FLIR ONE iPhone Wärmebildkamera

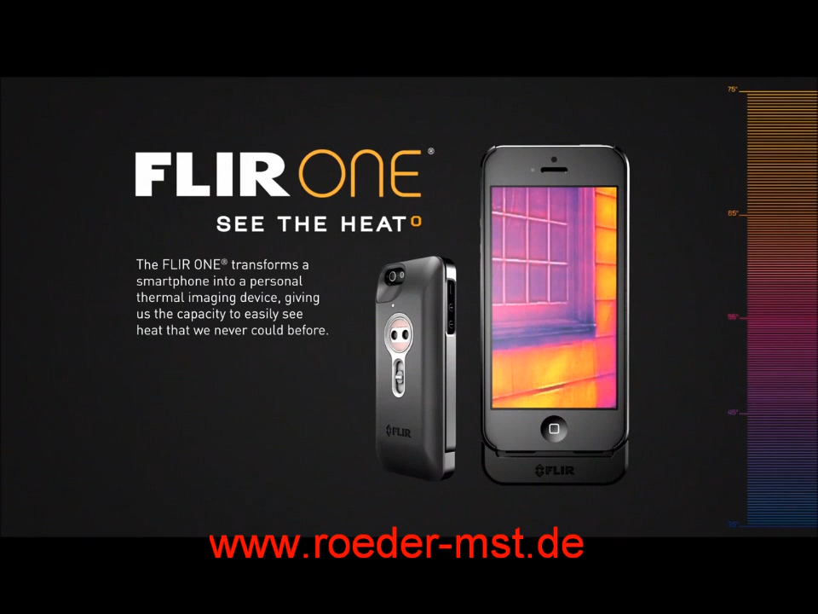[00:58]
so you can see the heat wherever you go. You can see the heat of danger lurking in the wild. Or through dense smoke or fog.
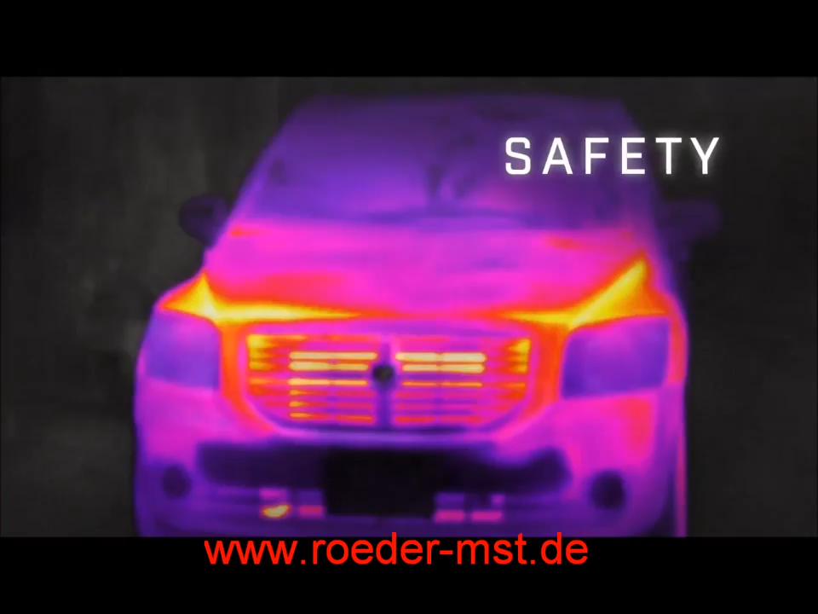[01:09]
You can see the heat of mechanical malfunction.
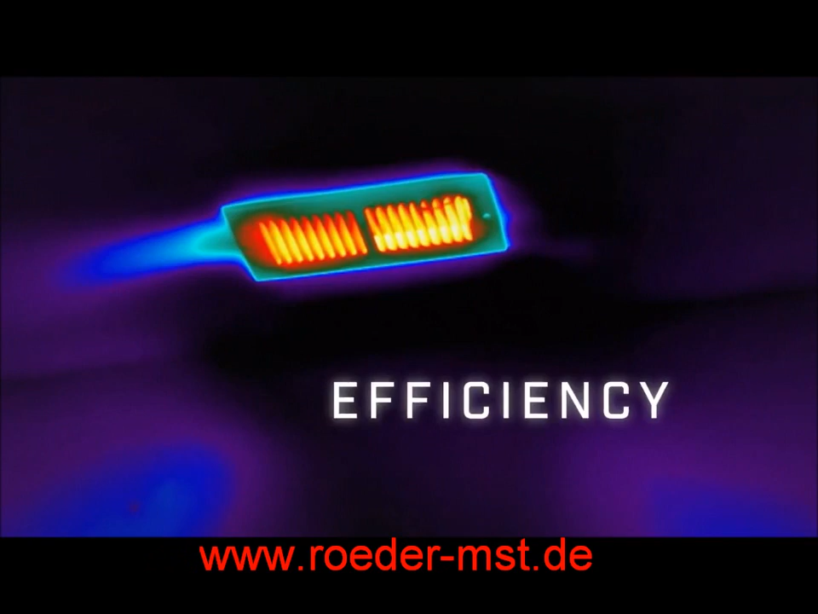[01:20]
And from hiding intruders.
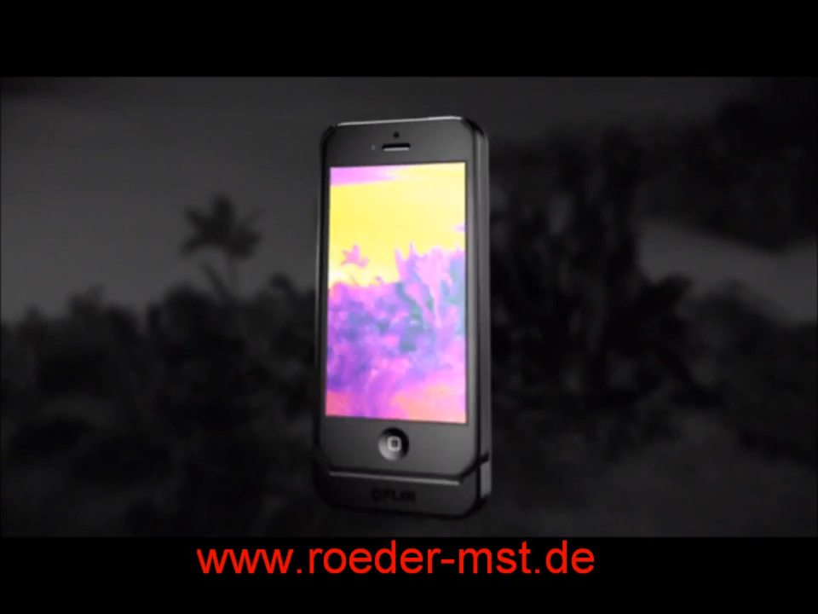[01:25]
The FLIR-1 blends an actual picture with an infrared thermal image. So there's never any doubt what you're looking at. The dark ages are over. Because once you see the heat, you'll never look at anything the same again.